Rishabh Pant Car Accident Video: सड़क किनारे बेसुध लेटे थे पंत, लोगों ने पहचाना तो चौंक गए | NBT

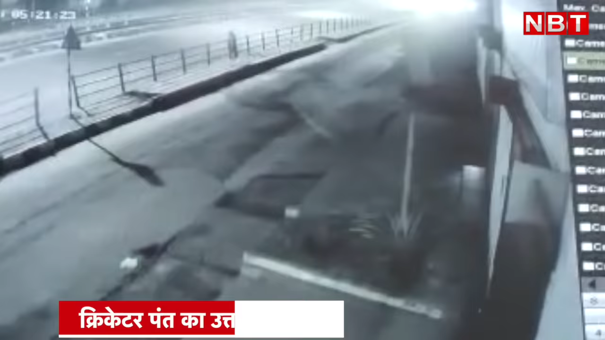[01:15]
यहीं पर उनकी गाड़ी तेज रफ्तार में थी। कथे तोर पर रिशाब पंत को गाड़ी चलाते हुए जब की आ गई।
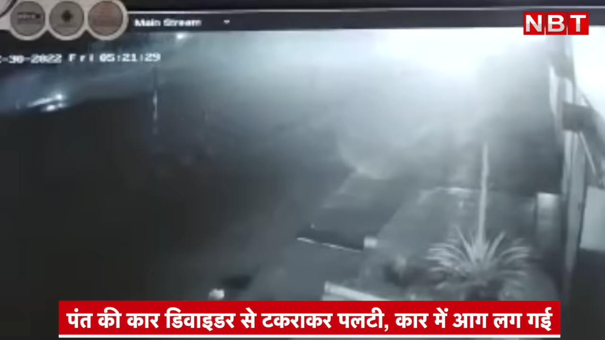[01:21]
ये खटना 30 दिसंबर के तड़के 5 बजे की है।